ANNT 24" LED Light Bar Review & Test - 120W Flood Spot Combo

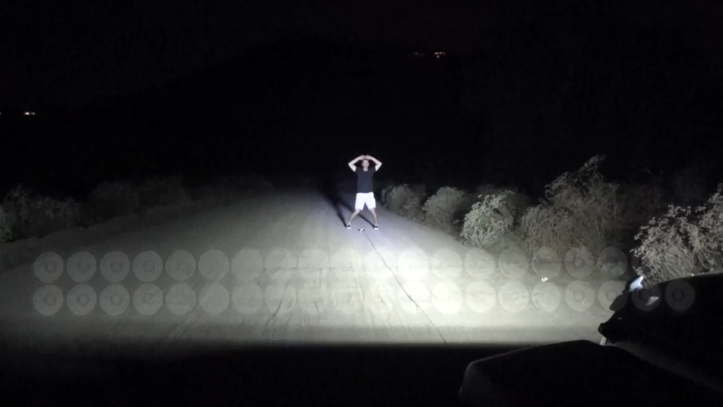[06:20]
And here we are at 100 feet and the light has definitely decreased.